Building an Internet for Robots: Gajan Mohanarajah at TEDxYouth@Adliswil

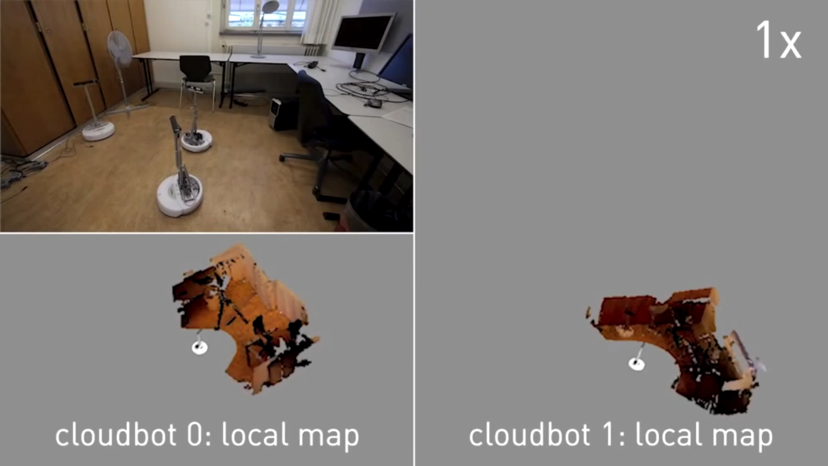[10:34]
to build a 3D map of my office at ETH.